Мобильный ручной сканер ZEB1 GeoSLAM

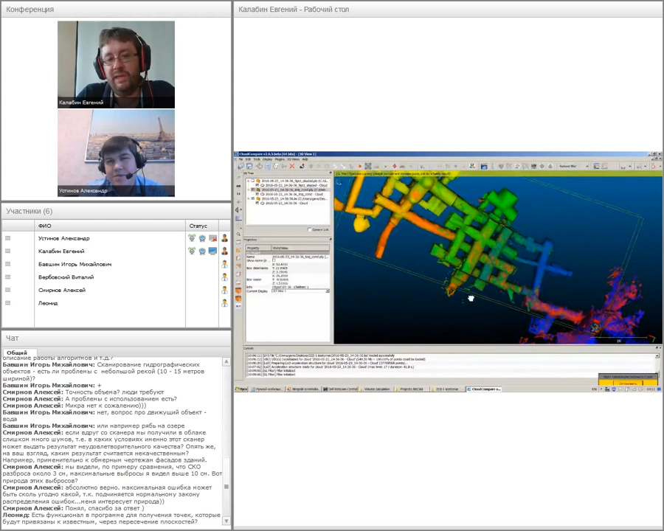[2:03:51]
расстояния небольшие, это идеальный вариант для работы геослама, для алгоритма слам. Идеальный. То есть здесь все будет, здесь все будет очень хорошо.
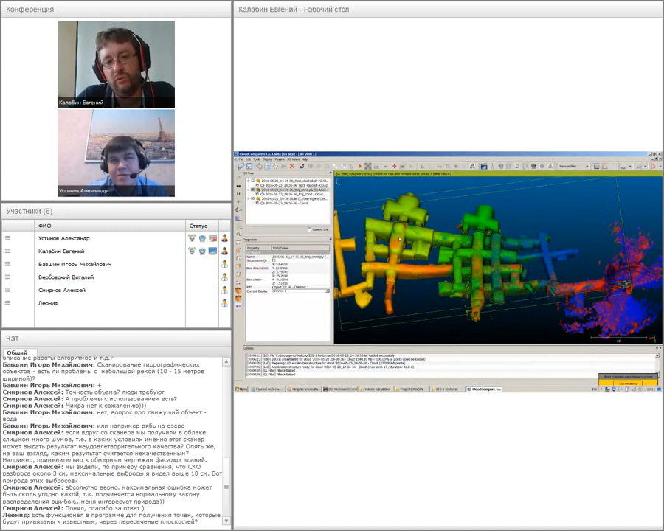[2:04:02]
Ну, здесь и видно, что здесь все замечательно. Вот. Если же вы удаляетесь от объекта, вы теряете в полезной информации, если идете быстро и не делаете петель замыканий, да, это может сказываться ухудшением точности на получаемом результате. Да. Ну, вы знаете, чем-то на что-то приходится закрывать глаза, чем-то приходится жертвовать, а где-то получать выгоду.
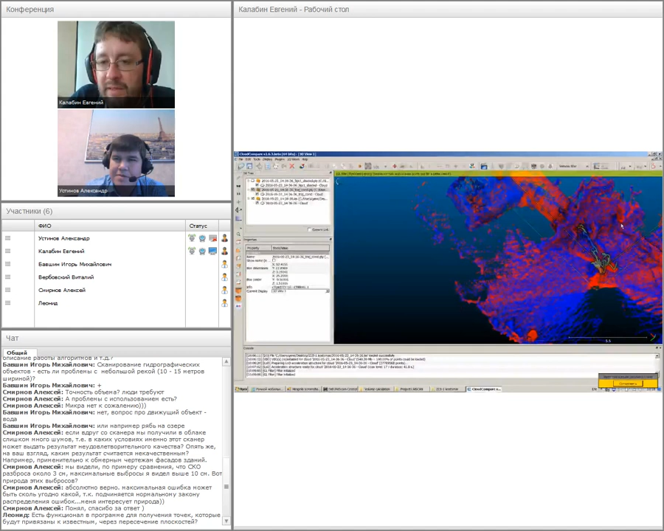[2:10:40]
И, соответственно, можно было подвязать потом и посмотреть уже в едином целом комплексе, как выглядят данные снаружи и снутри. То есть фасад этого объекта и сеть внутренних подземных галерей. Вот таким макаром.